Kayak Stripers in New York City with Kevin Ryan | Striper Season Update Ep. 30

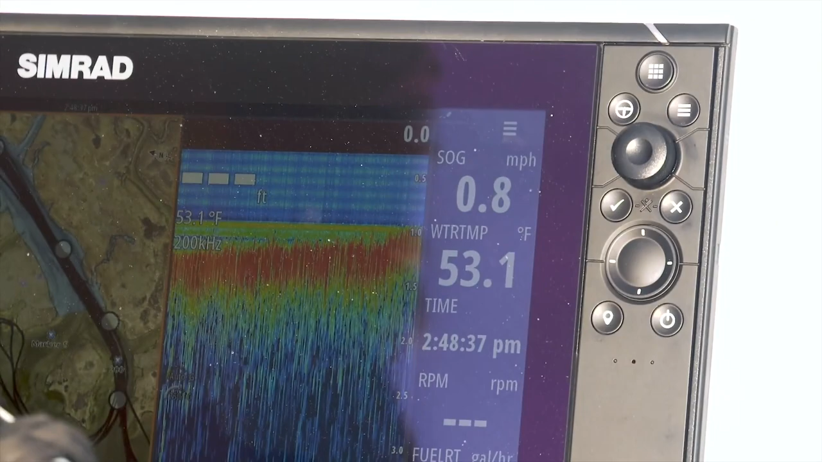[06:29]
On screen: water 53.1°F, speed 0.8 mph
I use a sim rad unit, Go 9 with side scan, torpedo to get me in and out.